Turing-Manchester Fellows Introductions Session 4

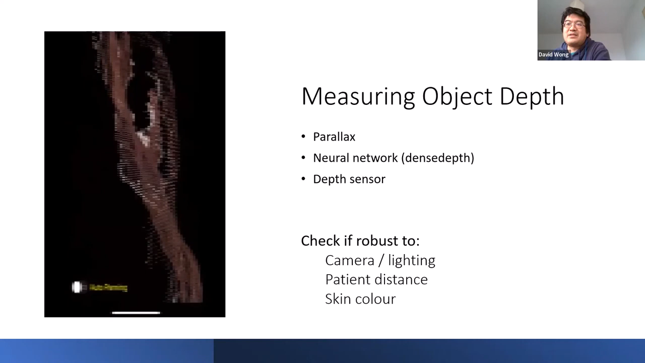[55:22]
But the main advantage is we can get a direct 3D estimate of points, which may be accurate enough for us to measure tremor in 3D directly. And in any case, we'll be testing these methods for robustness over the next few months.